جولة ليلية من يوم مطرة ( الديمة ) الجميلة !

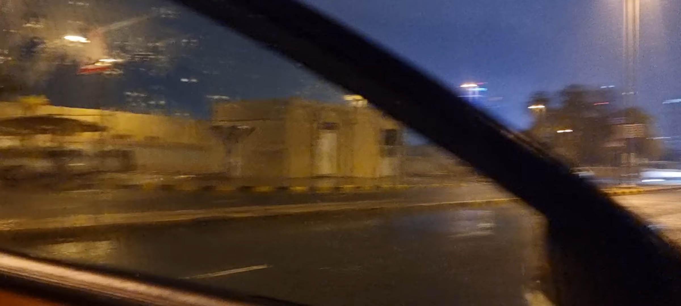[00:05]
والله ديمة ديمة وهذه لقطة ليلية وهذا بيتنا وهذا الشامية قلنا بنجرب ونطلع وراحي بعد نزور مسيبنا
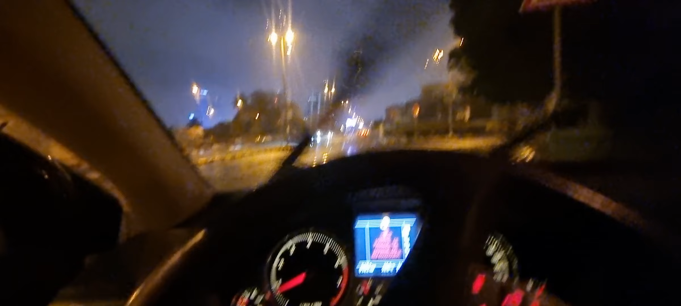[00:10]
الدكتور علي الهديب شافاه الله بالستشفى الأميري وكل مريض أبو عبد الرحمن أيو والله سبحان الله